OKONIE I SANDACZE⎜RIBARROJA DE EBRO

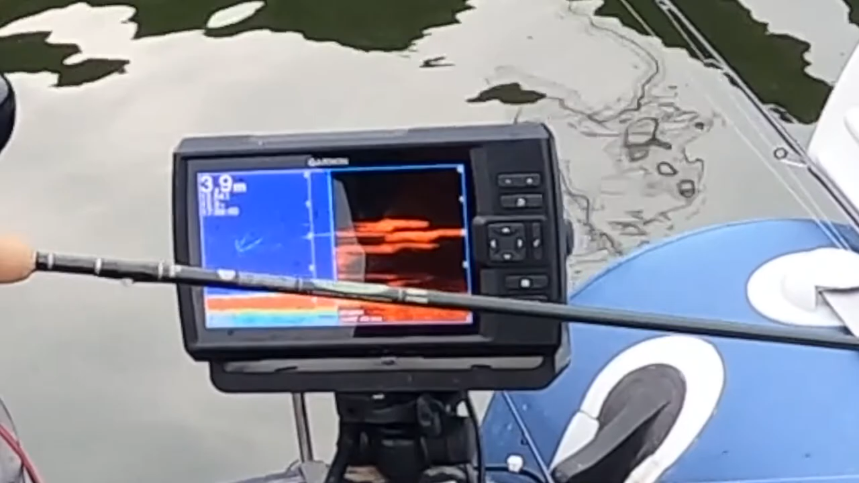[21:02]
On screen: depth 3.9 m
Czy tu widzę, czy nie widzę. Zarysy takie zamazane. Wszystko. Basy, tu chyba basy ganiają.